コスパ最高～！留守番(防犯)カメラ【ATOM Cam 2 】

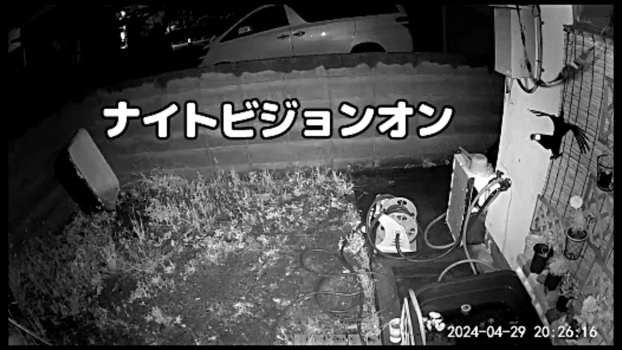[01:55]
自動にすると昼間はカラーで夜はこんな状態で映りますもうすぐ猫が吐きましたねこいつだいたい猫はメダカを食べたりとかお玉ジョクショを食べたりとかしないと思うんですほぼいたずら目当て最初は見てたら